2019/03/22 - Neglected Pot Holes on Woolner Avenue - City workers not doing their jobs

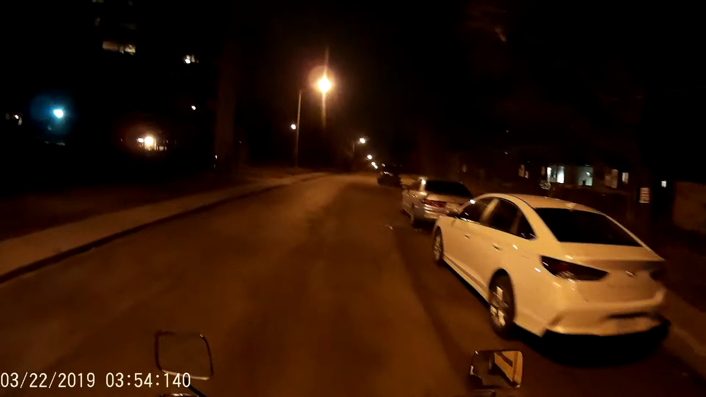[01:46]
Job, they just missing reports to fill in potholes.
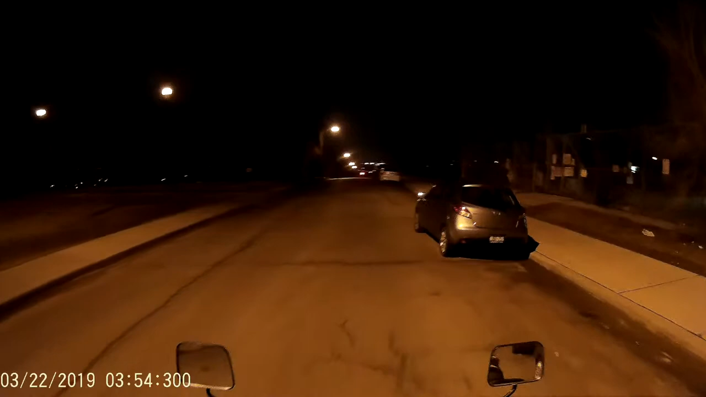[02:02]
Now, going down this hill, you're going to see quite a few cracks in the road that are pretty deep.
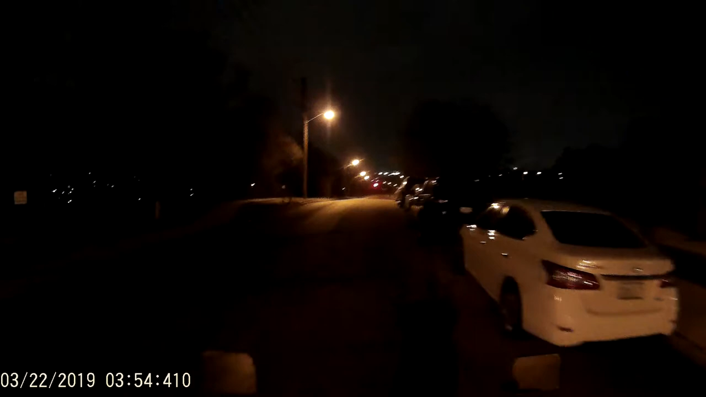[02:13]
Not to stand anyone on two wheels out of control or off balance. One there, that's the great car. Deliberately braking here, as you can see. This one's not filled in. Mighty large, just deep one. This one here's not filled in. Whole bunch of little ones.
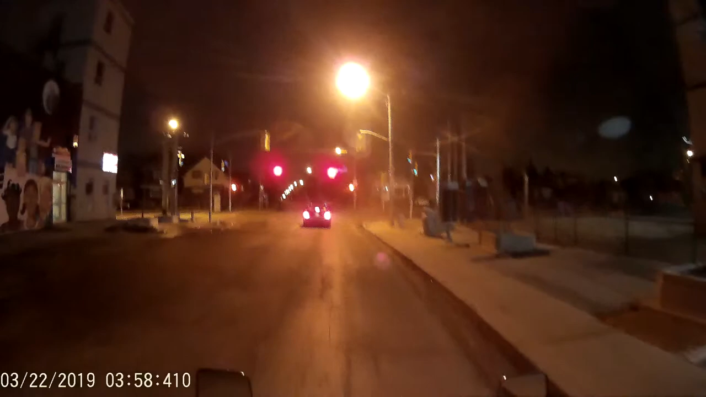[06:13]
One here not filled in. You come right at the curve.